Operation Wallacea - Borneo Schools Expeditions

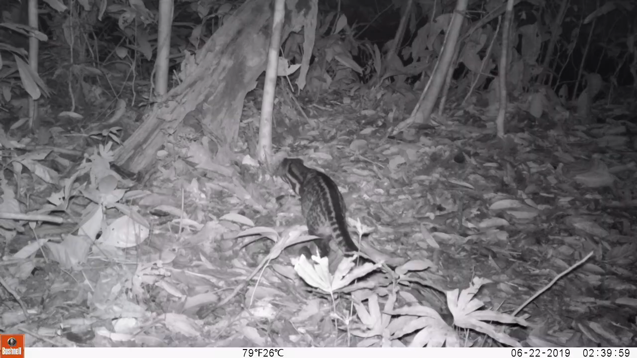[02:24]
some more nocturnal species and so far we've picked up some very
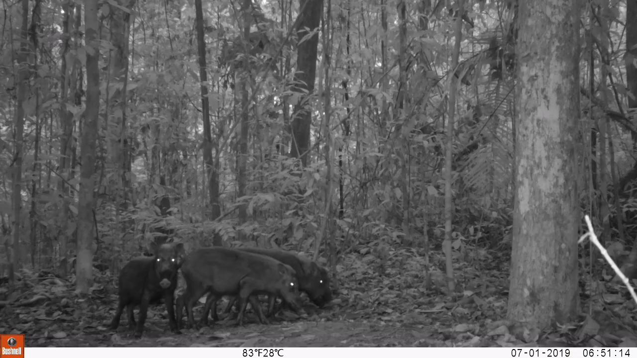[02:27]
impressive and rare species such as the otter civet.